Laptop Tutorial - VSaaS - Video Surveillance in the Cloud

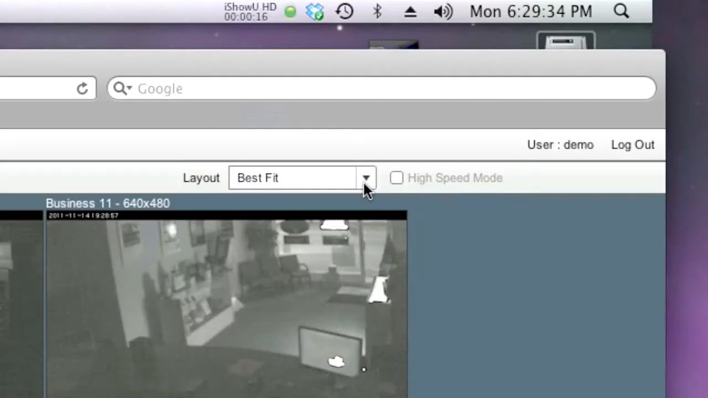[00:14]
Additionally, you can use the layout box to choose an alternate view.